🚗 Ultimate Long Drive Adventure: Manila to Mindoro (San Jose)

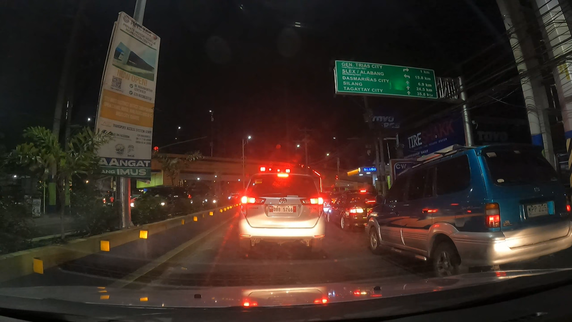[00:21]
Hi guys, for today's video, pupunta kaming Mindoro, galing Cavite City. So, alas 7:40 na ng linggo, nag-umpisa na kaming bumiyahe mula Cavite, Danghari, Dasma, all the way to San Jose.